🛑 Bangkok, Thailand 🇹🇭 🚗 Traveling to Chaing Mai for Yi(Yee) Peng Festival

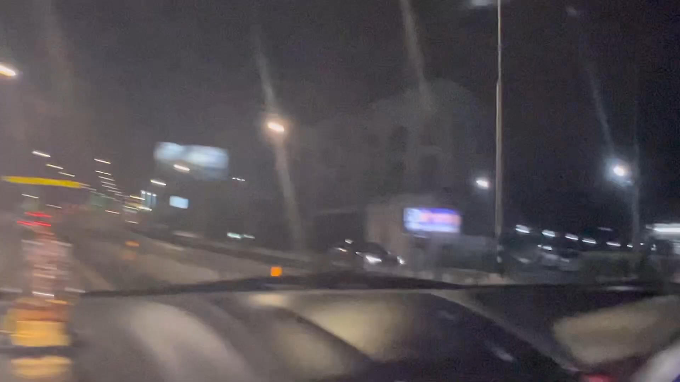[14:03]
What's that, Kick? Hotel? Moon Dragon Hotel. Wow.
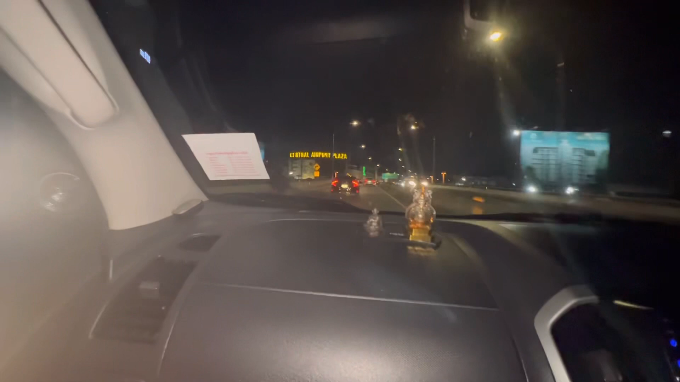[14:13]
So many hotels. Are we in Chiang Mai? Yeah. We're in Chiang Mai already? We're in Chiang Mai. Oh, Chiang Mai. Chiang Mai. That way. We are in Chiang Mai already. Oh, yes. We made it, you guys! Chiang
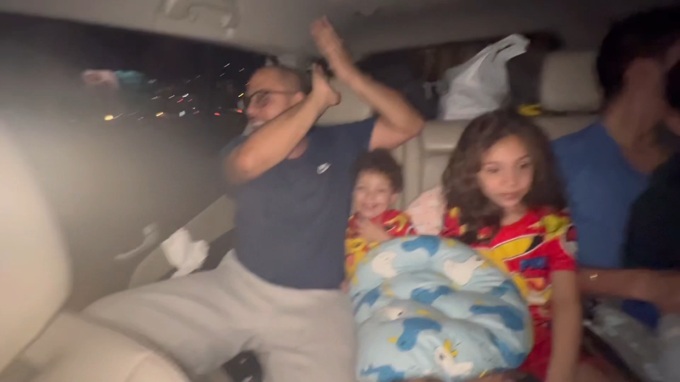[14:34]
Mai!
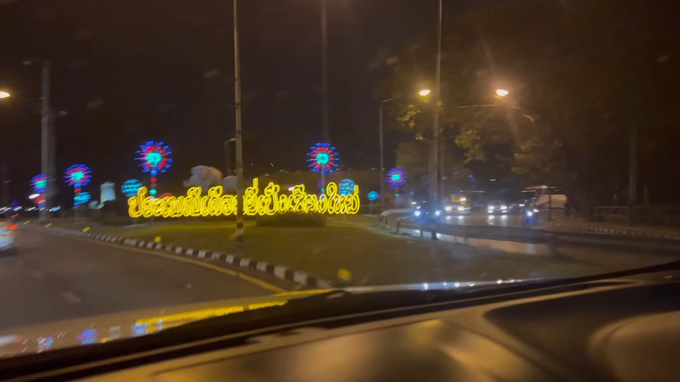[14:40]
Yay!
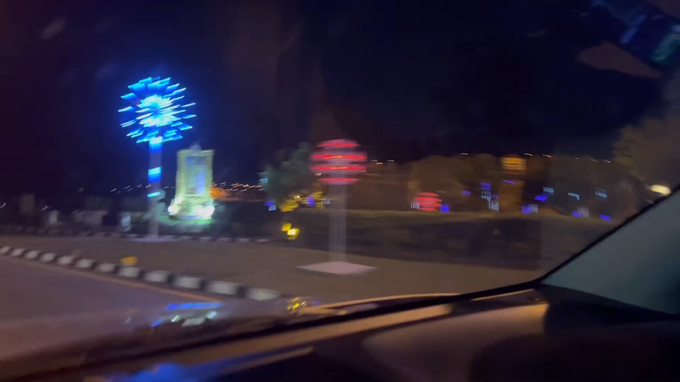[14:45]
Yay! Look! Peng Festival. Ooh, Peng! Look! So pretty! Look at the trees.